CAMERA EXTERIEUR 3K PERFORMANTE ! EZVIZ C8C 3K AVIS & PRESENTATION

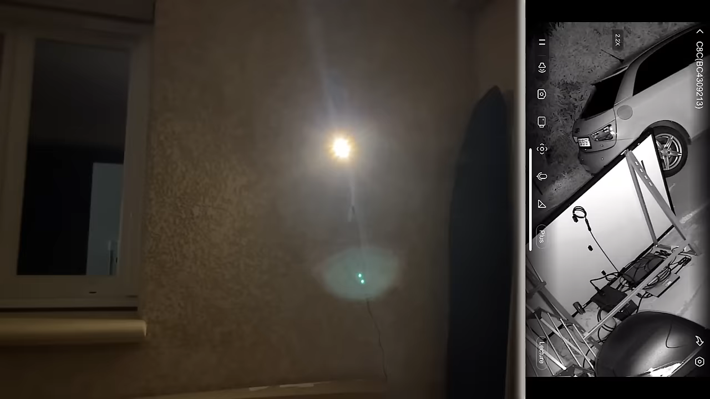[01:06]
peut aussi bien voir de jour que de nuit Donc ça c'est tip top Et puis en plus de ça aujourd'hui c'est vrai que et
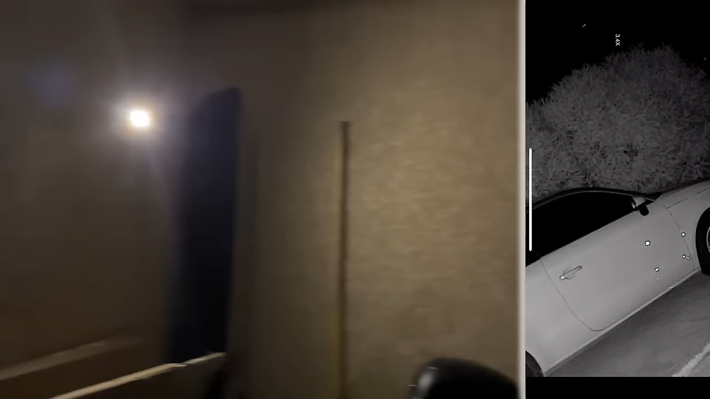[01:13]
ça ils le font très bien S-Viz Je le vois aussi depuis l'application mobile avec les notifications Et